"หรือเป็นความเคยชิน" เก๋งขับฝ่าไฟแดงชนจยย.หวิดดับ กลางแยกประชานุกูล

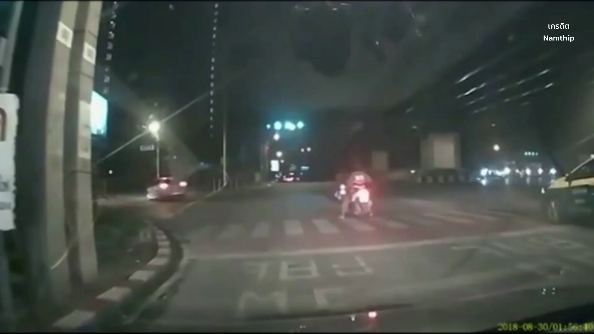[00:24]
วิ่งสงสารเขาว่ามอเตอร์ไซค์โดนเต็มเลยอ่ะเขาเป็นไรบ้างนะเปล่าอุ้ย
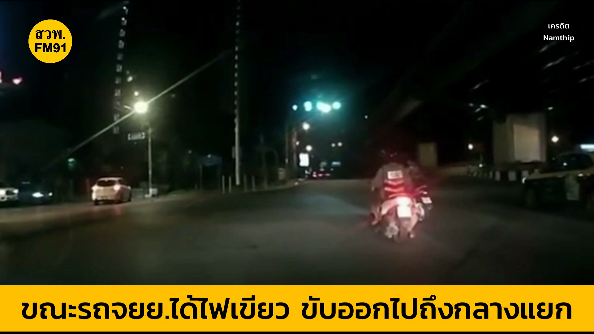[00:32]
พี่บีไปดูนู่นรถไปอยู่นู่นอุ้ยเด็กขาเขาอ่ะ จะหนี ถ่ายคลิปถ่ายวิดีโอดิ ชนแล้วจะหนี เราไปช่วยเขาพี่หนีไปดูเขา ชนแล้วจะหนี